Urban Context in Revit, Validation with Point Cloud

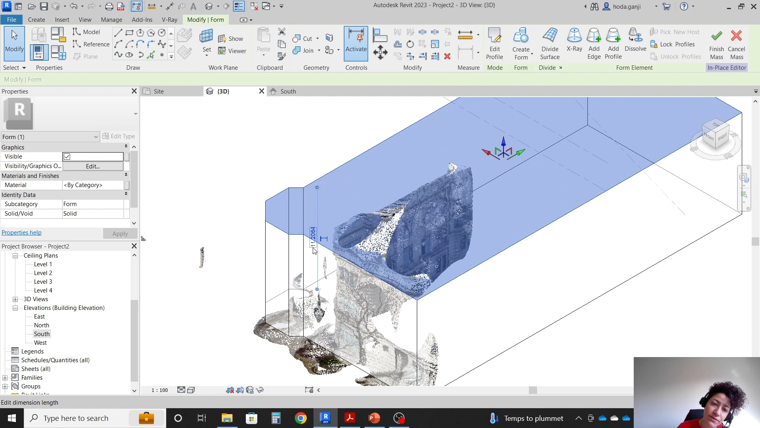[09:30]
meter so if the building is 9.6 I'm gonna go with 11.1 for the height of this mass so let's look at